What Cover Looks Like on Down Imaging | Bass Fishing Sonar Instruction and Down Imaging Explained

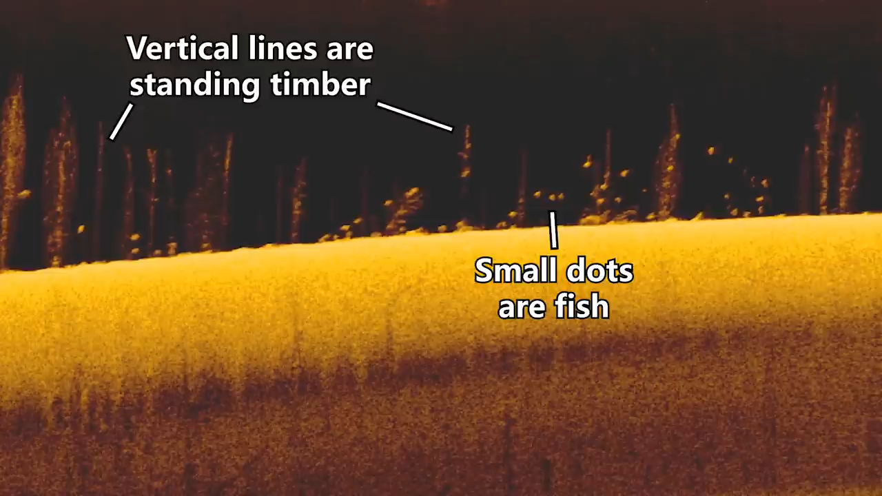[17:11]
But by taking that sensitivity down, you'll be able to differentiate the levels of brightness in the objects and make those fish pop out. And so that is my number one tip for fishing standing timber. Take your sensitivity down and then just graph around and look for these dots suspended in the trees, and you're going to get on a lot of good fish. Number 6, grass or weeds.
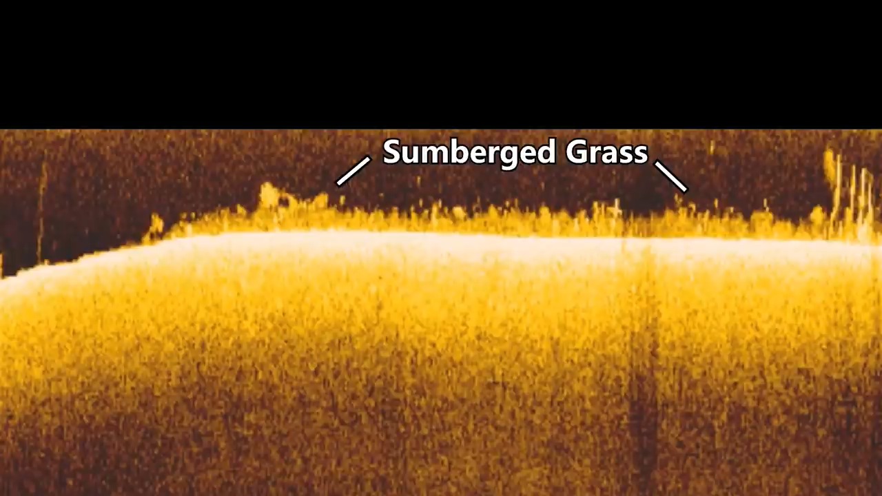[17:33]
all kinds of different grass that will show up on down imaging.
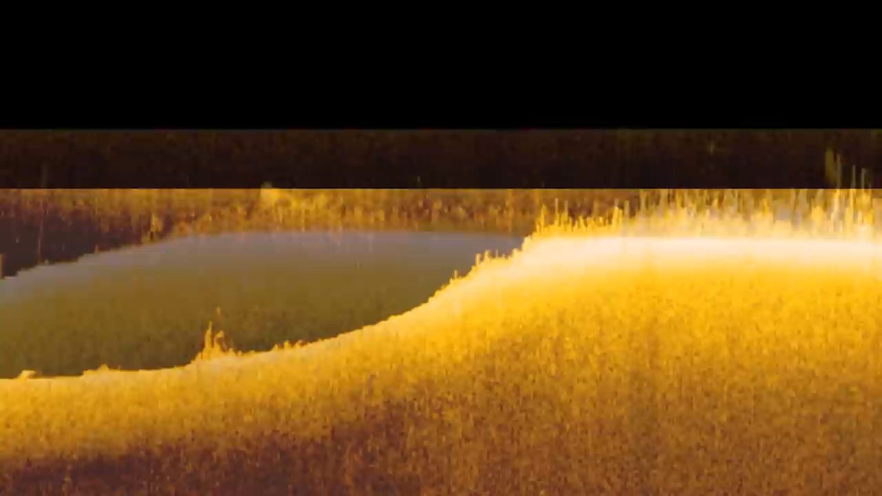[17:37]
And in a lot of the recordings I'm showing you here, I'm looking at hydrilla grass because that's what I have in the south.
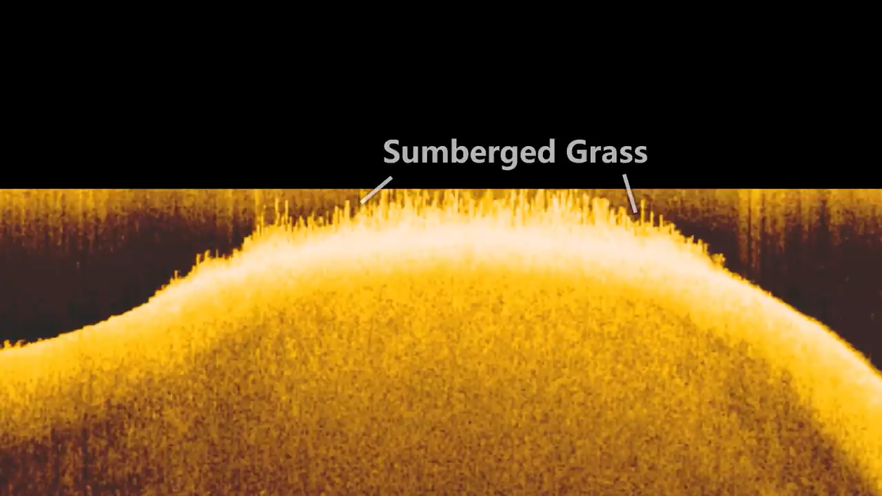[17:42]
But depending on which part of the country you're in, the type of grass will be different, but it will look very similar on your down imaging unit. So if I had to describe what grass looks like on down imaging, I would say that it looks like tall shag carpet.
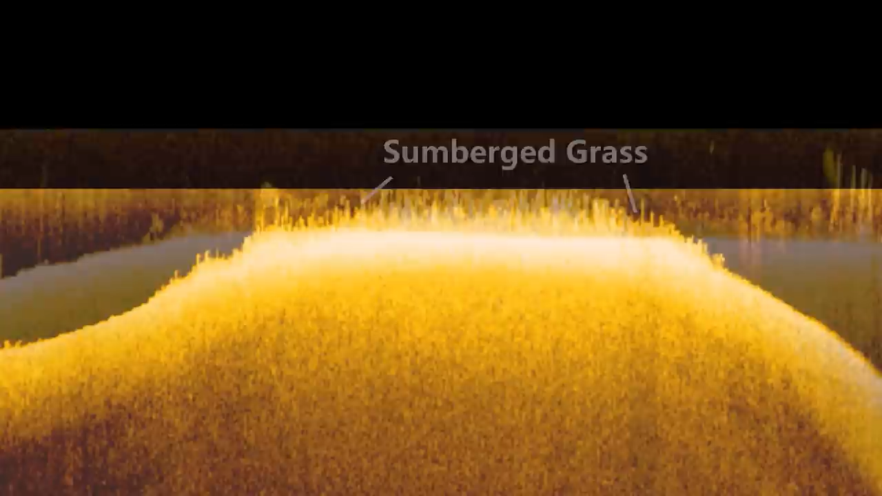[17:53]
That's pretty much the best I got. But you can see in this image that you'll see these small little stalks or lines that stick straight up in the air. And usually this grass is going to grow in a way that the blades of grass are vertical and pointing towards the surface of the water. And grass will look different depending on how deep the water is and how tall the grass is. And sometimes you'll have grass growing out as deep as 20 feet of water,
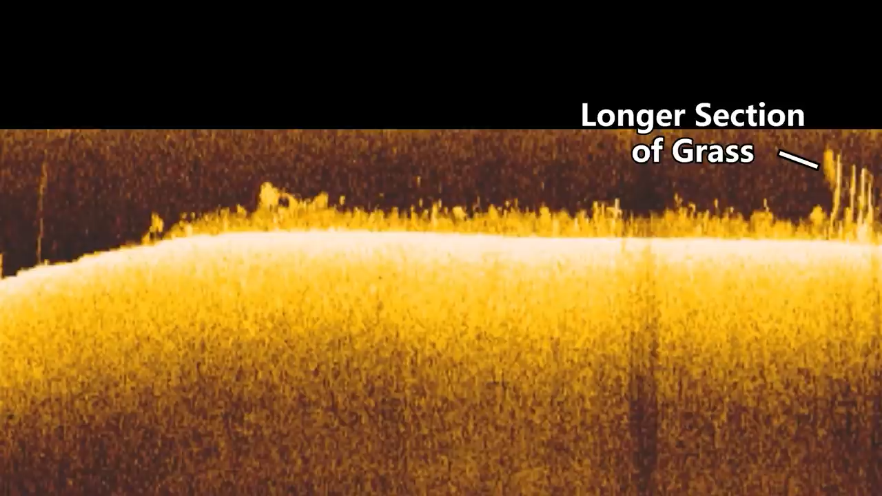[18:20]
and other times it may not grow deeper than 5 feet of water.
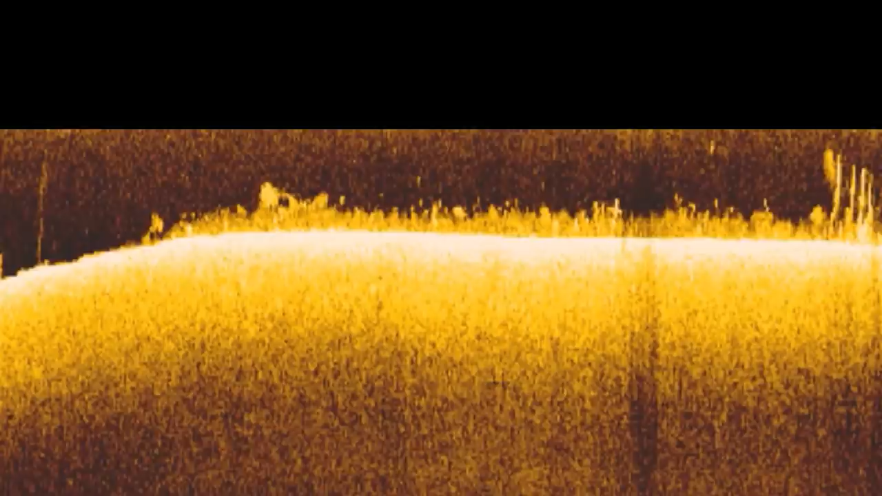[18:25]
And so in this image, you'll see that the grass is in about 13 feet of water, and it's 4 or 5 feet tall.
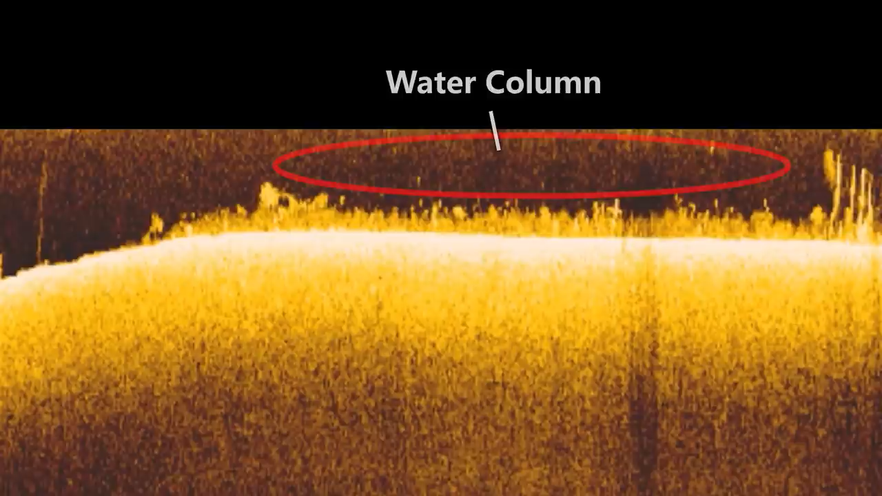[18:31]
This actually leaves some black space between the top of the grass and the top of the screen, and that's going to be the water between the top of the grass and the surface of the lake.
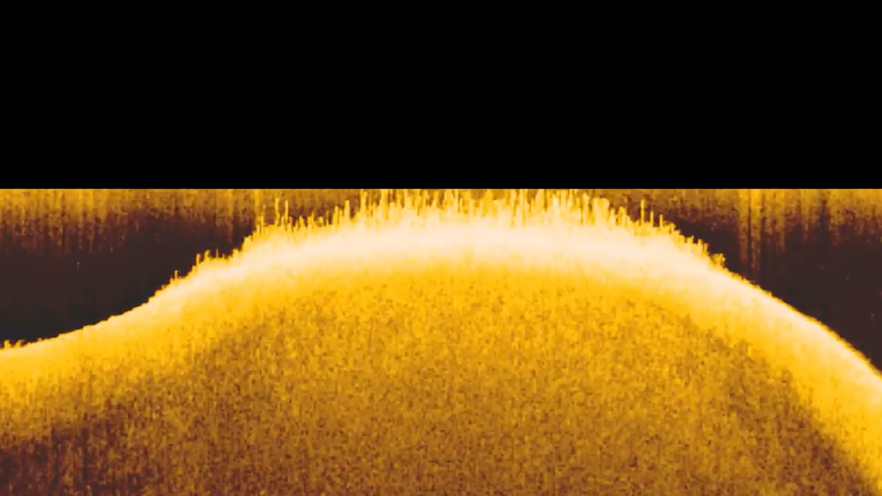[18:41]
But if we take a look at another image, you can see that the grass in this image is growing a lot shallower, and it stops basically when it hits 7 or 8 feet of water. And this is what I would consider the outside grass line or the outside grass edge.